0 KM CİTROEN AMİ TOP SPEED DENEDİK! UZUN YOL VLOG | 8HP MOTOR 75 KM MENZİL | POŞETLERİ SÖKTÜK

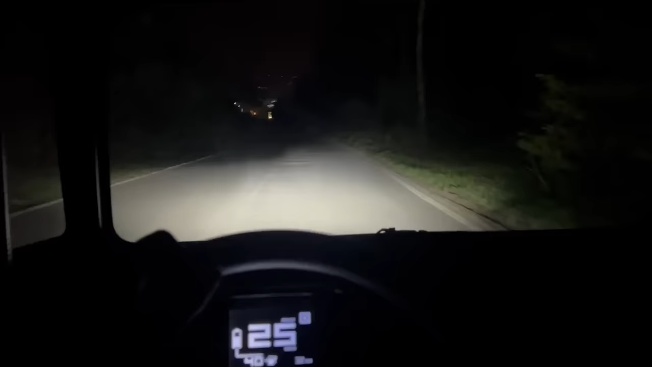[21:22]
Arkadaşlar zifiri karanlıkta. Görüntü bu şekilde. Gayet yeterli bir görüş var. Şu an çünkü hiçbir ışık yok başka. Aynı geldiğimiz yolları geri doğru gidiyoruz. 28 kilometre menzilimiz kaldı.
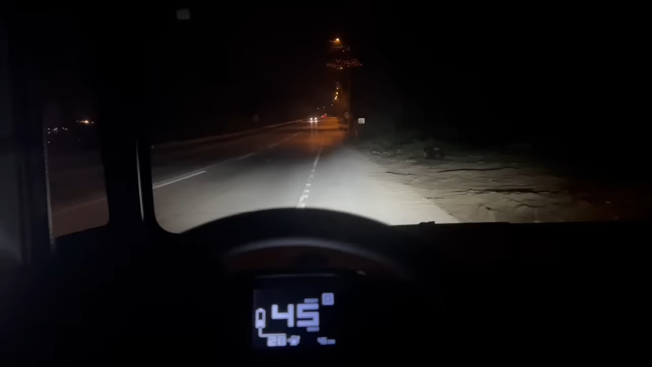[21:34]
Yaklaştığımızda TRC'lerle küçük küçük bilgiler veriyoruz.
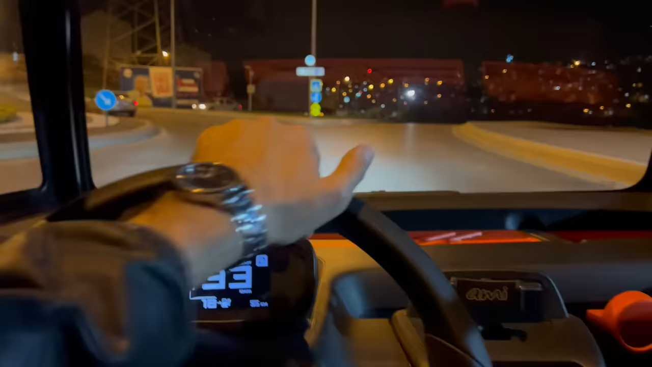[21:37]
Arkadaşlar şu bayırı. Gelin beraber çıkalım.
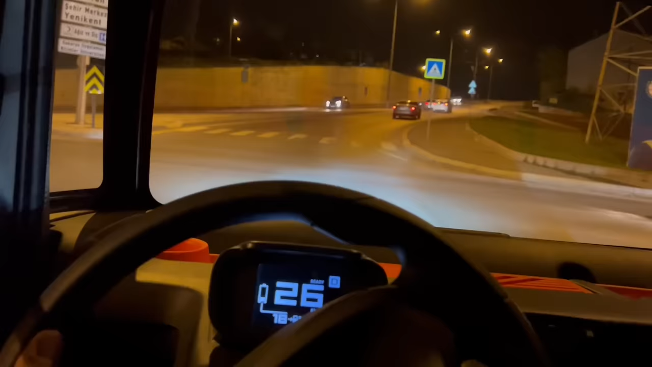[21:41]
Bakalım bayırınız çıkacak. Kızımızı kaybettirdiler sağ olsunlar bize. Şu an üniversite bayırını çıkıyoruz. Endic bayırlardan biri. 28 29 30'u görmez ama 28 29'dan aşağı düşmüyor. Bakalım nasıl olacak. Endic yerlerinden biriydi. Mükemmel bir test oldu bu ya.
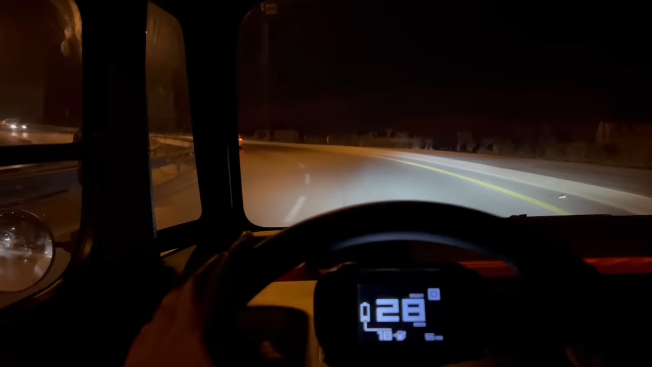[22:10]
İki kişiyiz. Ben 80 kiloyum. Mustafa sen de 60 var mısın? 60 yok. Tamam. Yani arabanın içinde 140 kilogram ekstra var. Üniversiteye doğru ilerliyoruz. Üniversiteye doğru ilerliyoruz. Bu bayırı çıkması çok iyi ya. Yani bu şekilde çıkması öyle yeterli. Dokeyim bu arada %12'lerden fazla. Çoğul arabayla çıkarken daha iyi zorluyor.
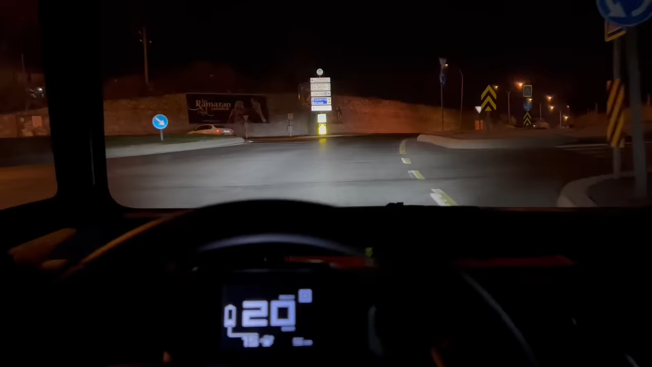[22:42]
Şu an tabii şarj durumumuz da düşük. Arkadaşlar üniversite haberimizi gururumuzla çektik tırmandık. 19 kilometreye kadar düştü. Ancak gayet iyi bir şekilde çıktı. Şimdi tabii ki motorumuz çok güçlü olmadığı için.
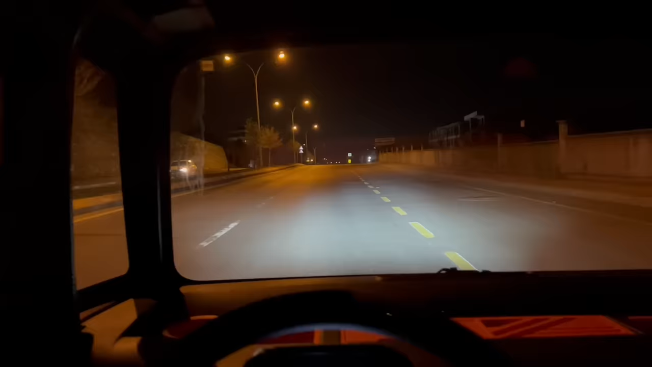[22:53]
Bayır çok dik. Aşırı dik zaten. Şimdi aşağı ineceğiz. Biraz bayır aşağıya salalım bakalım nasıl olacak.